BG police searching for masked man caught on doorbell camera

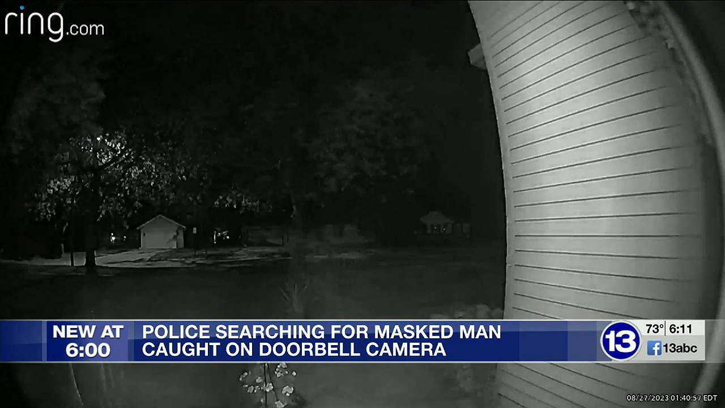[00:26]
This is the doorbell footage of an unidentified masked man who rang one homeowner's doorbell, then ran to the street.
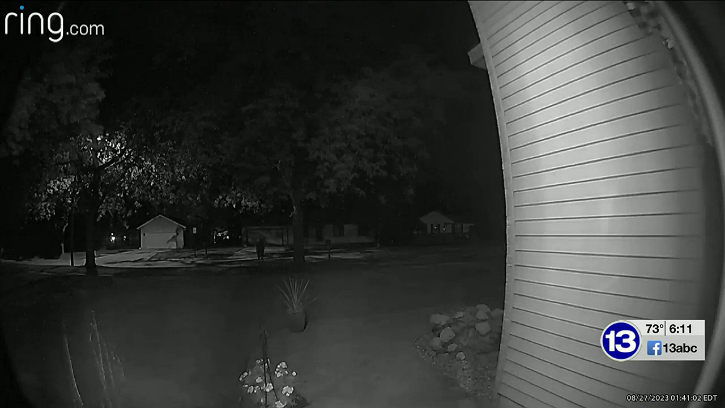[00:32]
It may look like he ran away, but if you take a closer look, you can see the masked man just standing there facing the home. Kind of just stared at the homeowner before then eventually fleeing.